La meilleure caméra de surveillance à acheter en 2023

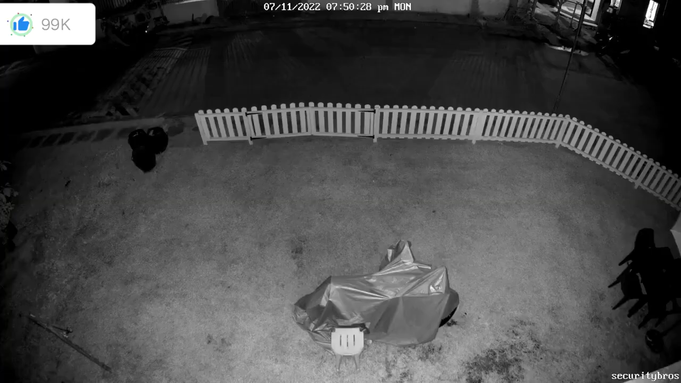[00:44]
de 60 à 21 degrés à la verticale. Elle peut effectuer un panoramique à 355 degrés, une inclinaison à 90 degrés et suivre l'objet à une distance de 15 mètres le jour et de 10 mètres la nuit.
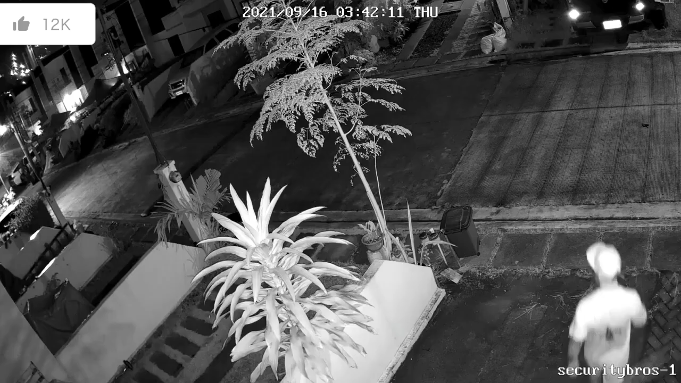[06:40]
La communication bidirectionnelle vous permet de contrôler la situation par un avertissement oral aux importants. La caméra 4K envoie des alertes push, email instantanés à vos appareils dès qu'elle capte quelque chose d'anormal.